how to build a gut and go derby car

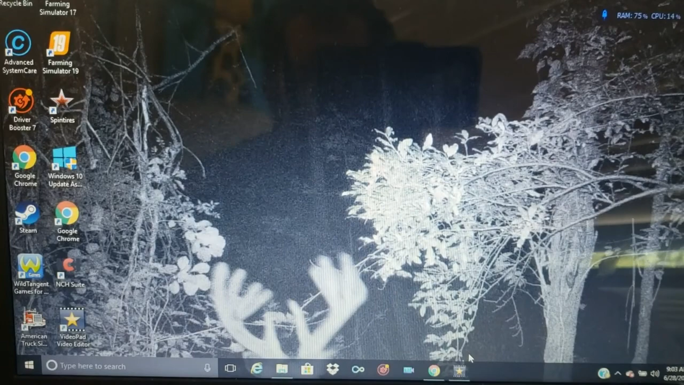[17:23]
Let's pull him up. And let you guys see. What's on there.
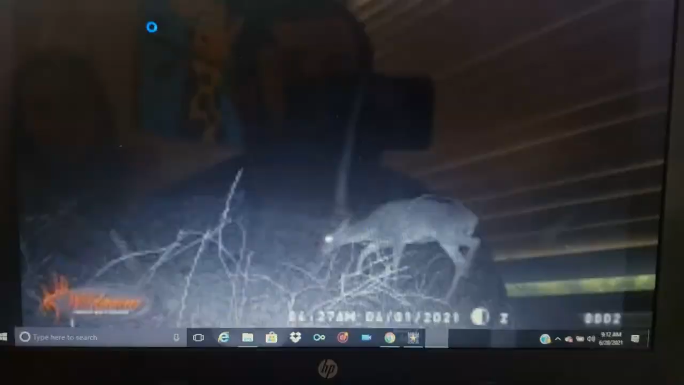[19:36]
basically winter got a doe there
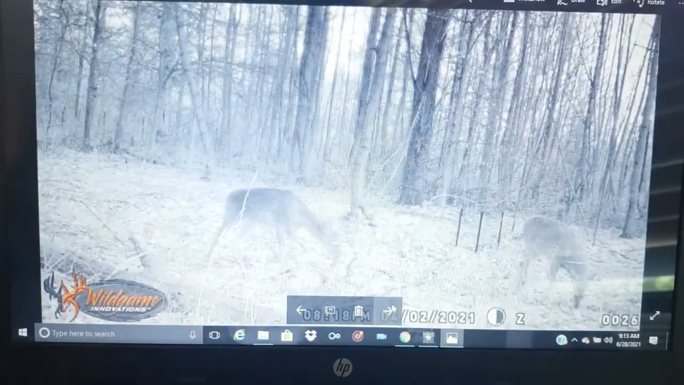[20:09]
oh all right so there we got one i'll just use a mouse one there one there same two so we know we got deer back there
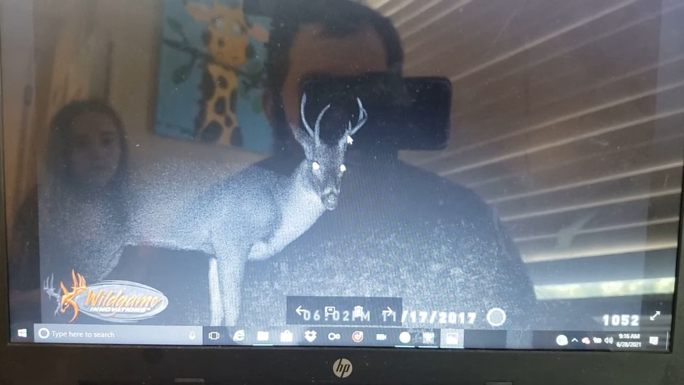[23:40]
a main being coming out and this one has two main beings coming out he has two antlers on one ear one side right there's a little better picture see there's one there's one and there's the main one
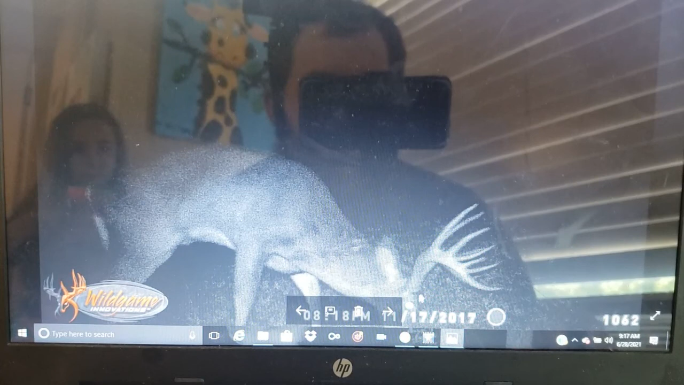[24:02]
there he is again he's huge we want i wanted to shoot him but he's smart i don't know how old he is but